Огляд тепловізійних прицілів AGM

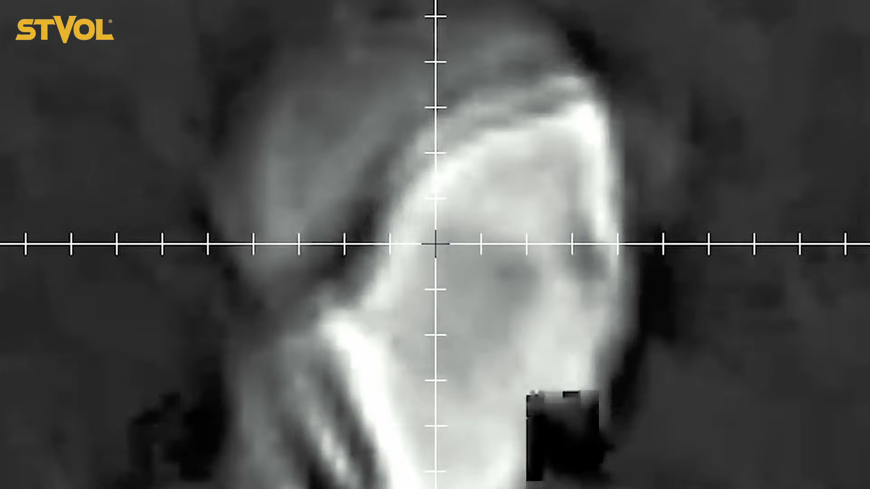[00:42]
що випромінюється об'єктами Вони використовують датчики, щутливі до теплового випромінювання і перетворюють їх на електричний сигнал
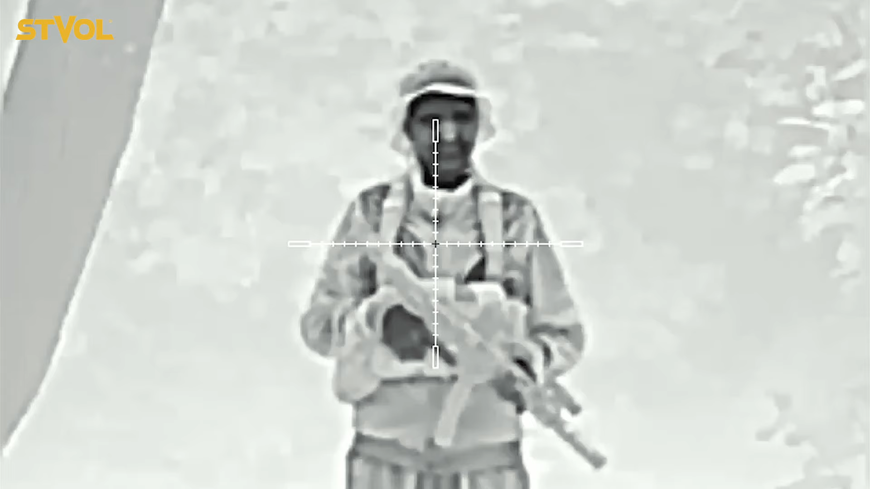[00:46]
Потім отримана інформація обробляється та відображається на екрані у вигляді теплової карти,
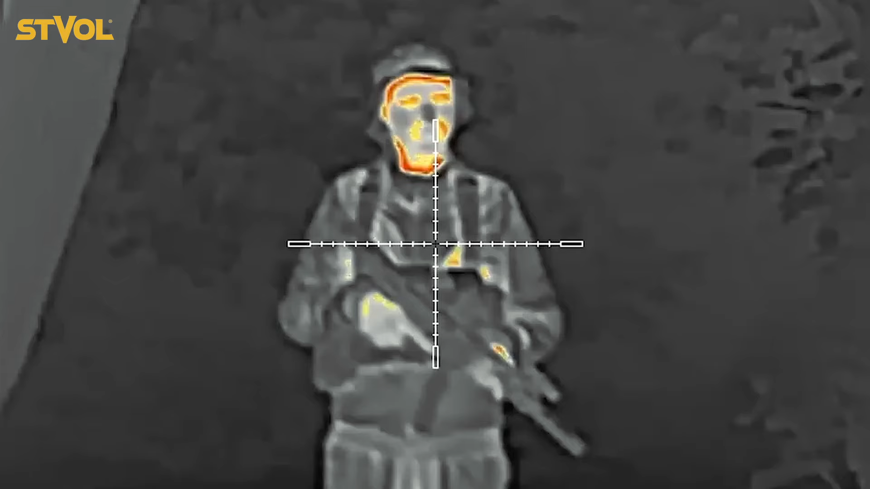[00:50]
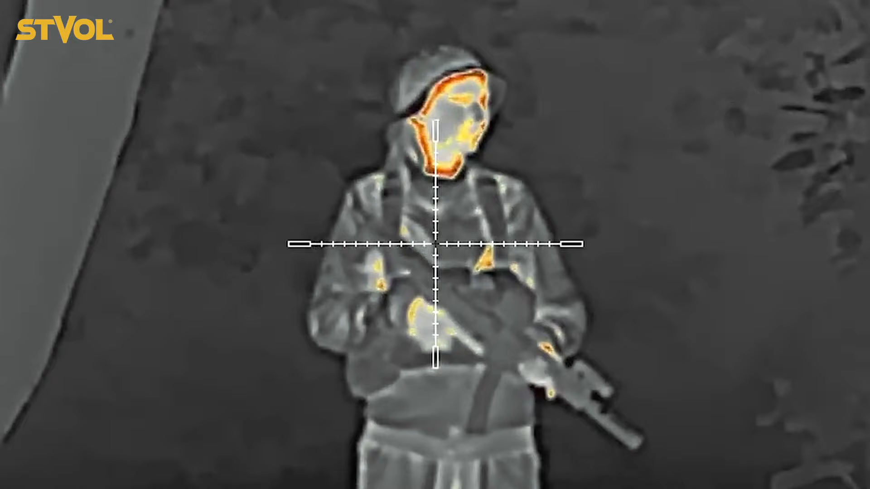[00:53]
де різні температури представлені різними кольорами Тобто, простими словами, тепловізор – це оптико-електронний прилад для візуалізації температурного поля та вимірювання температури Це,
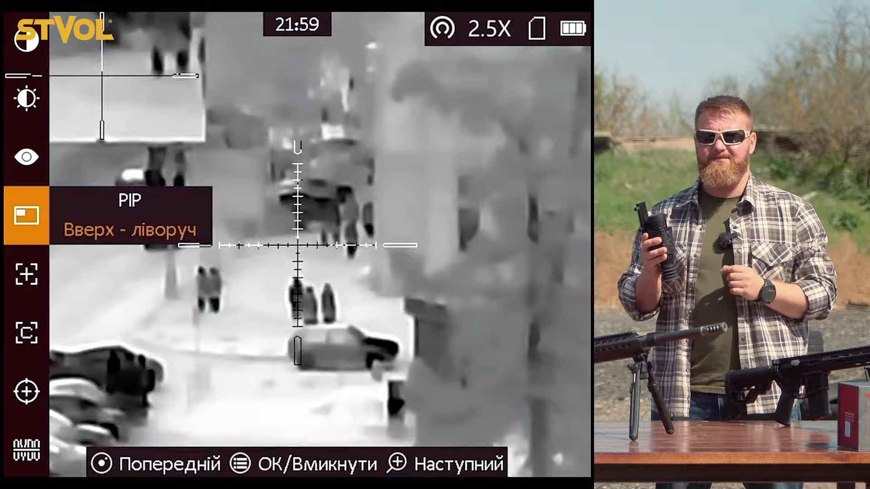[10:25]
що ви бачите в центру картинки Дублюється центральна картинка Кнопка згори – це запис відео або ж фото Коротке натискання – приціл робить фото Довке натискання – запис або ж зупинка відео До речі,
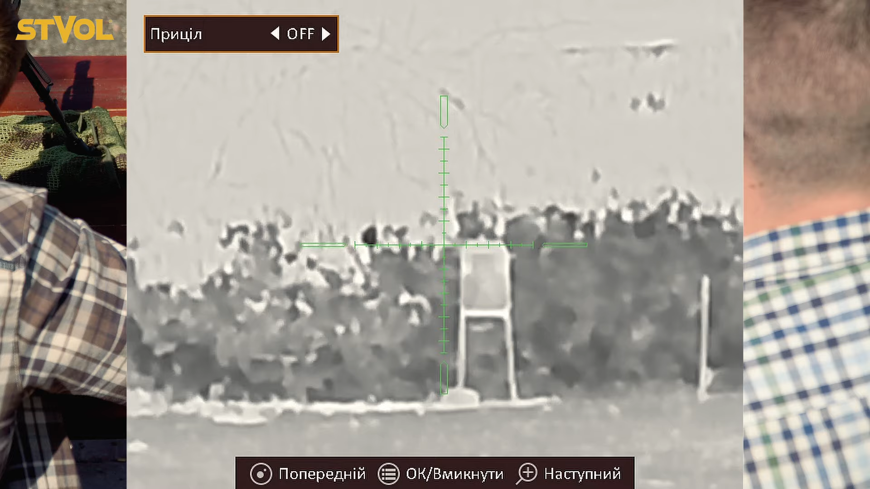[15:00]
це в нас йде вістань, на яку пристроєний ваш приціл Далі йде тип
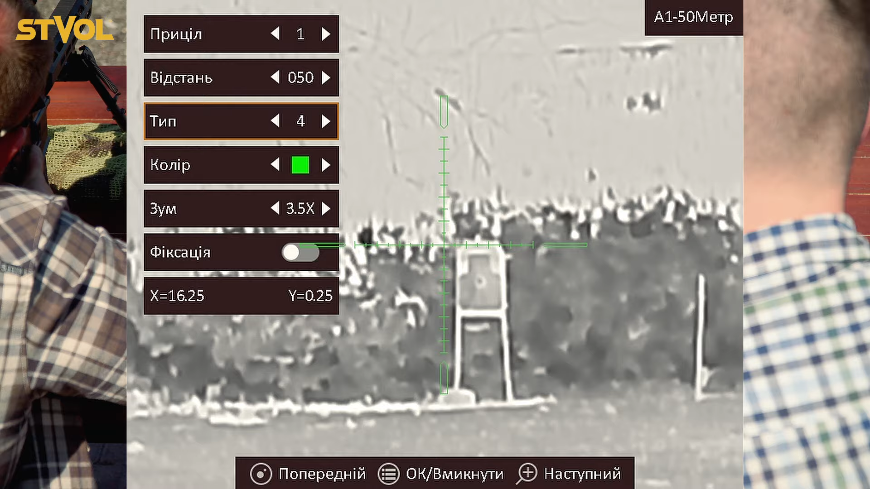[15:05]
Тут у нас виходить 5 прицільних сіток Такого плану,
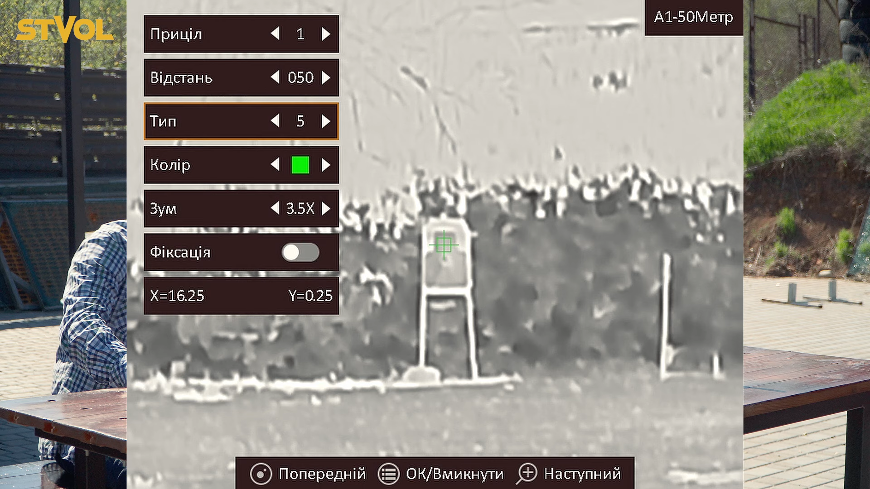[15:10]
такого Такий має відприцільна сітка Такий, ось такенький Ну і така мені більше вподобає Далі ми можемо змінювати колір нашої прицільної сітки На червоний, чорний,
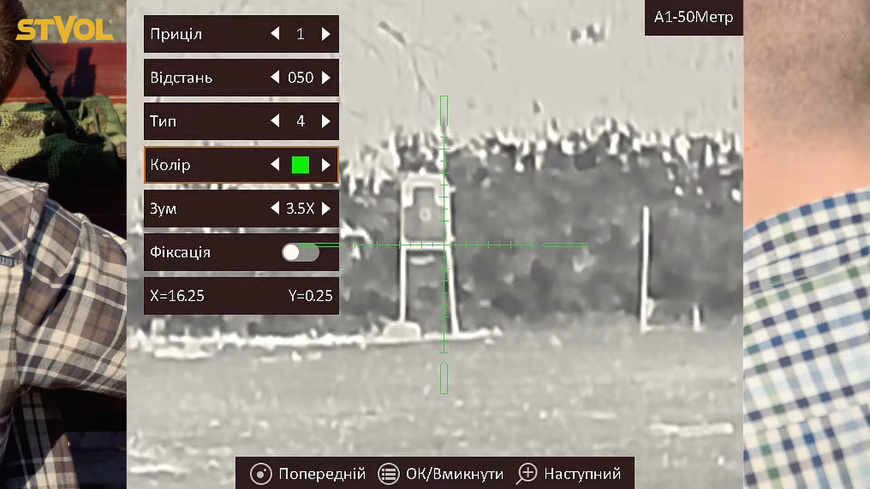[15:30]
фіксація та координати Ми зробимо перший постріл І далі я про ці три вкладки розкажу більш детальніше Захист слуху Звичайно